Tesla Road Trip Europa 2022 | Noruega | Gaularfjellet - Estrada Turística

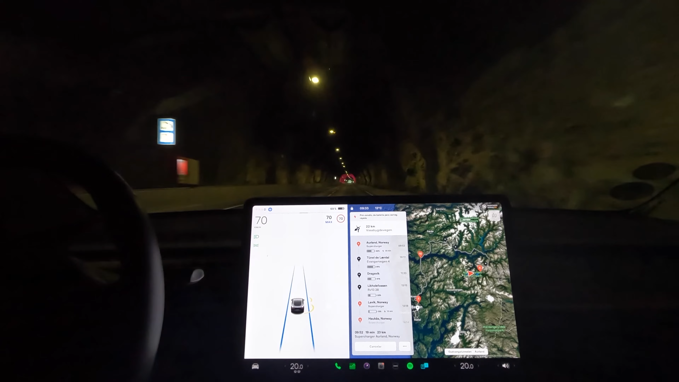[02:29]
Ok, pessoal, então isto é assim, eu enganei-me no percurso, voltei para trás, estou neste momento a voltar a percorrer o túnel de Gudvangen, que tem 12 km, que já o tinha percorrido.